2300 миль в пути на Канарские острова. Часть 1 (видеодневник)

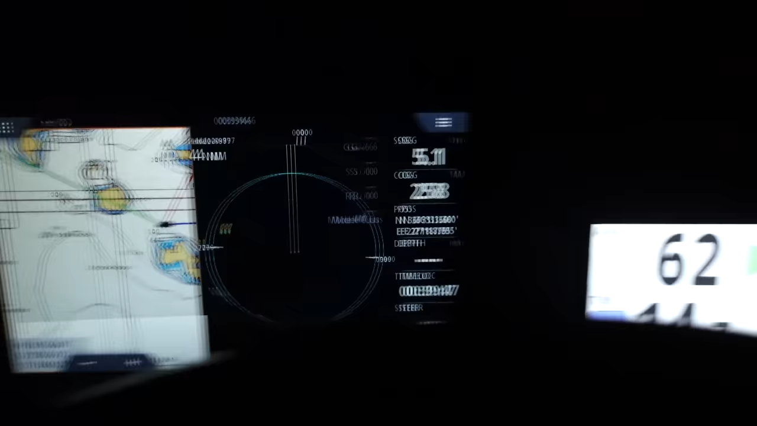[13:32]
Вот так и ходят. Ставят якорный аларм.
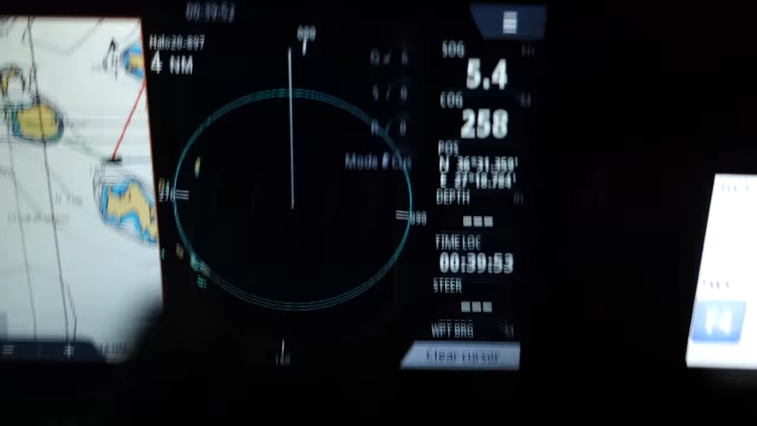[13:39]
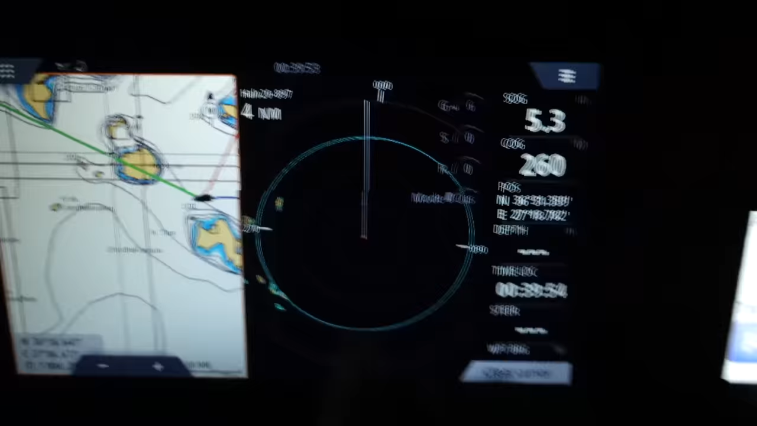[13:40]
Вот, предположим, вот здесь мы очертили зону радара трехмильную.
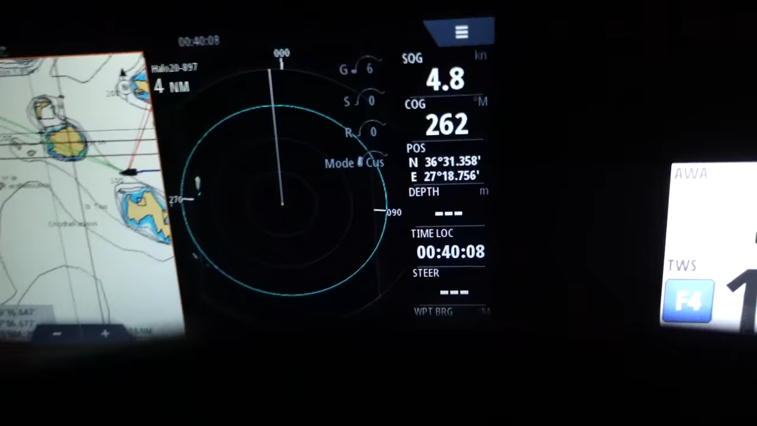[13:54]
И когда кто-то входит в зону эту трехмильную, срабатывает сирена.
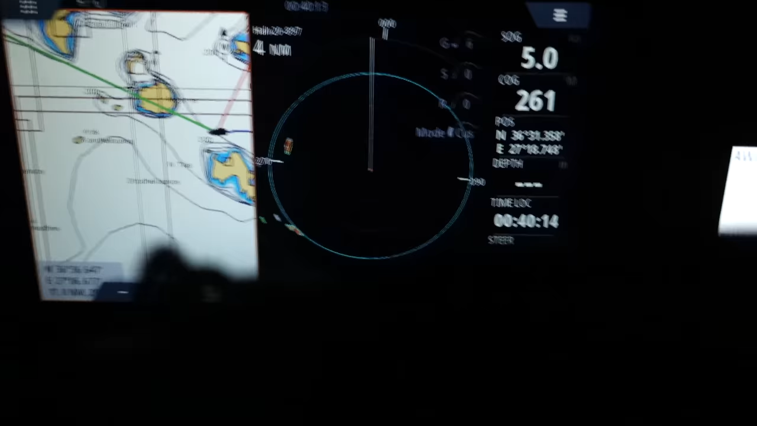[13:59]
Сирена — это означает
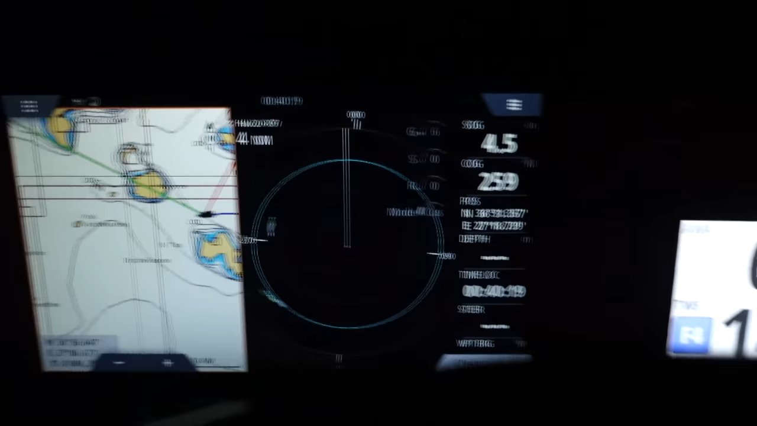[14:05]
любой девайс, который там от 12 вольт работает и способен пищать.
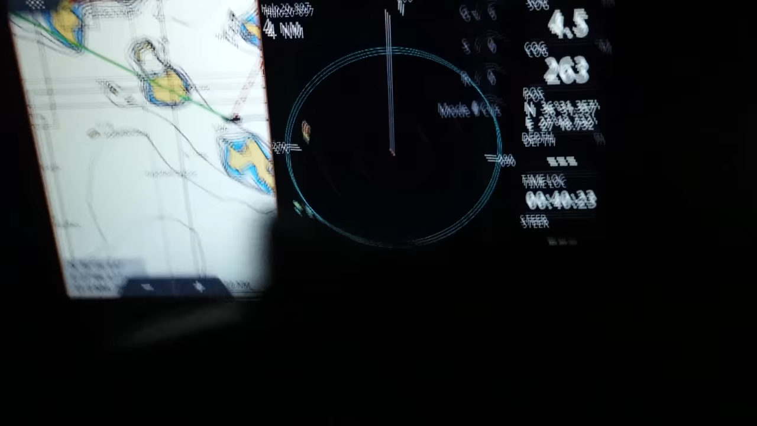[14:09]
Ну, я, например, установил от сигналки автомобиля такой небольшой динамик.